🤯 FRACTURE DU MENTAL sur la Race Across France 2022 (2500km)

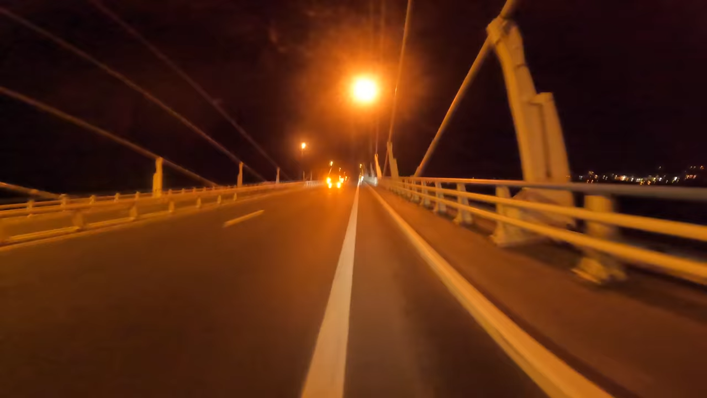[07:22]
J'ai vraiment de la chance parce que en fait il n'y a vraiment pas de vent et surtout il n'y a pas de camion. Et puis même s'il y en avait un, je suis juste derrière le gars avec assistance tout à l'heure. Donc là je profite grave de la protection de sa voiture. Alors s'il y a un camion qui arrive, il va ralentir. On va pouvoir passer, on va doubler. Donc là c'est parti.